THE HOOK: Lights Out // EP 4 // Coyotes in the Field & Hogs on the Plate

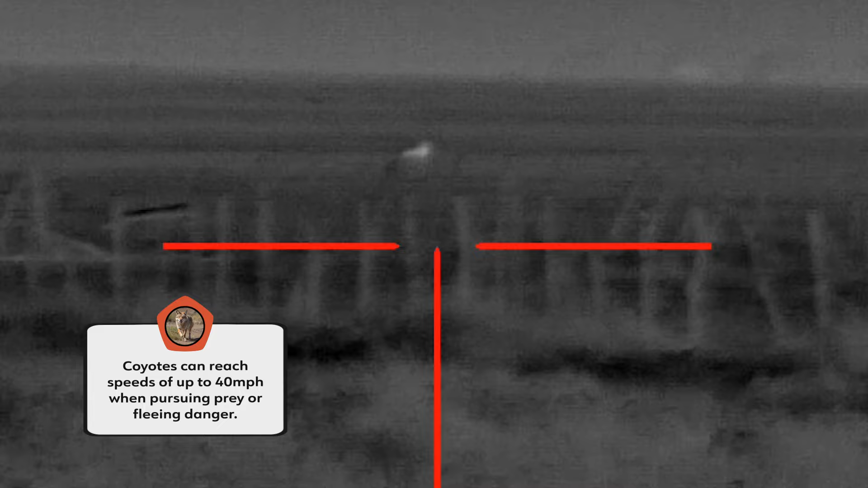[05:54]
I got two running off here.
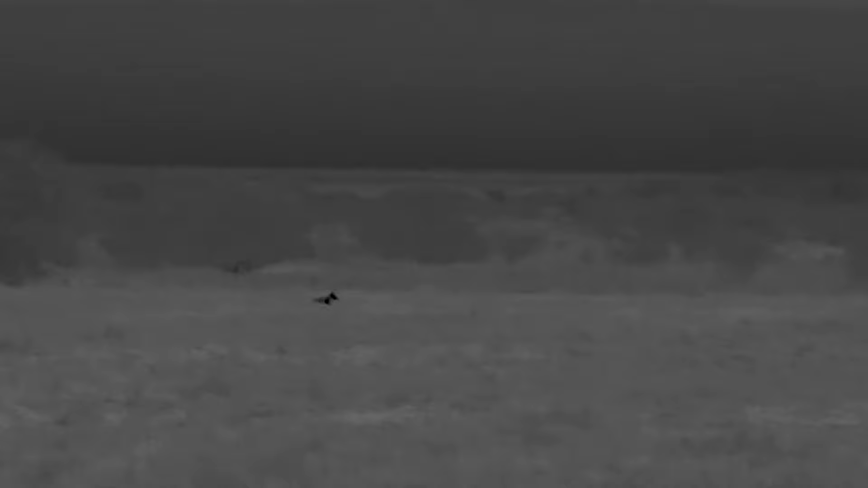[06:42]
Gas down the road, 300 yards ahead of us, dead ahead, right there.